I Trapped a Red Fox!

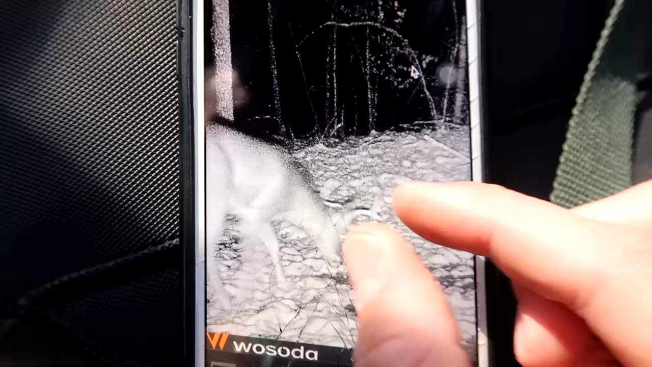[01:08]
first picture it's not the coyote or anything but it is a big buck well not a big buck but it is a buck and that got me pretty excited but here's
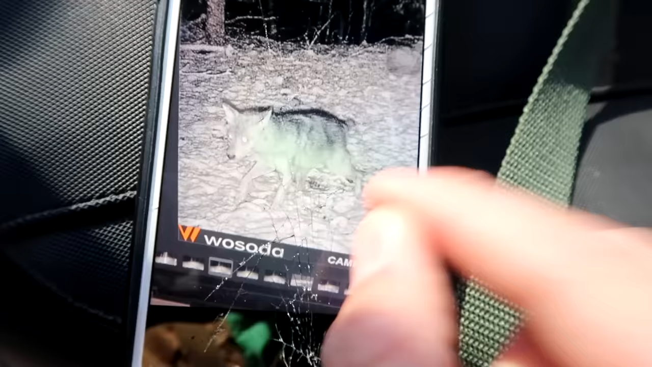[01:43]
but then we also have this picture which does not look like a young coyote that looks like a stinking alpha dude look how clean his fur is that's